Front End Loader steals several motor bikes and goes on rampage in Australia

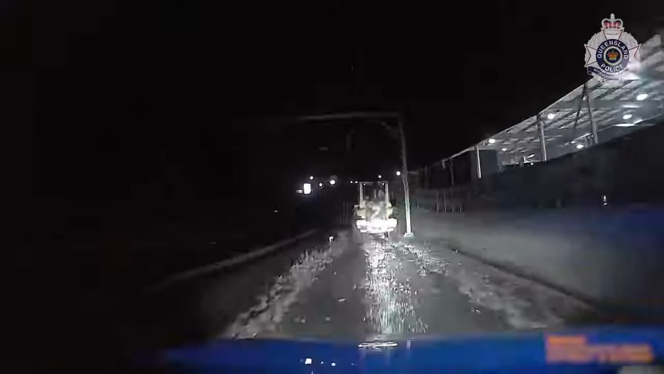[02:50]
Get onto them. Stop all trains if there's anything. We are on the railway siding, heading in towards...